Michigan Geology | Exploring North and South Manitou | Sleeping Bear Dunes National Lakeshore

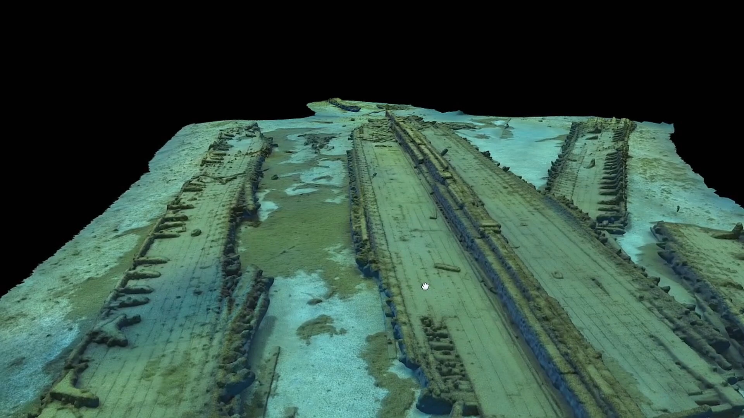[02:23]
It has been flattened and disarticulated, leaving a large amount of debris surrounding the wreckage.